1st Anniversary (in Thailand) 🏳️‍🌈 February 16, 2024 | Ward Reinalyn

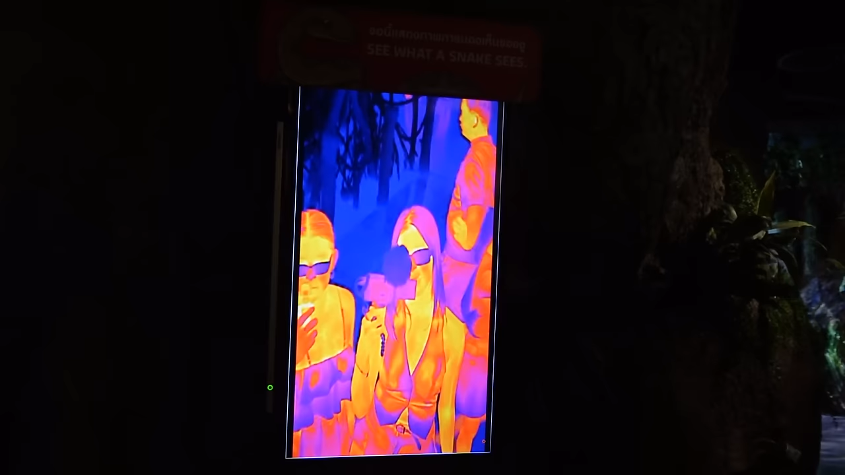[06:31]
Ayan, ganyan. Ganyan na ganyan. Oh.
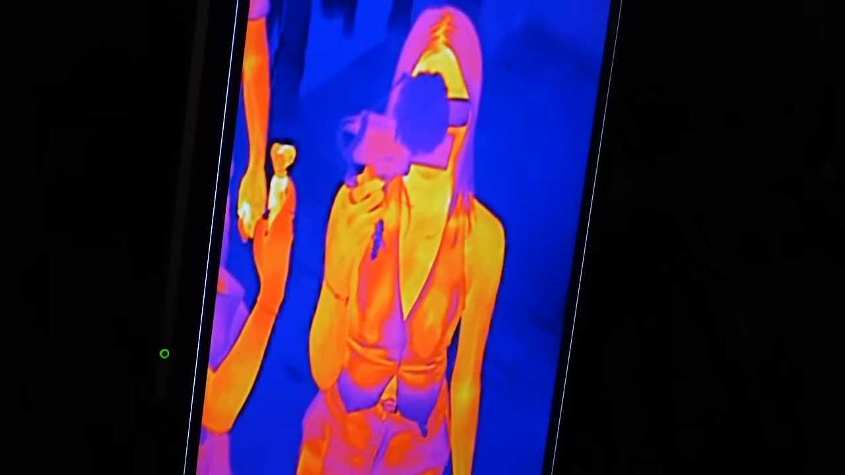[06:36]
Wow, dapat hot tayo pag nakita nila tayo. Oh, ayun na kayo. Ay! Ay!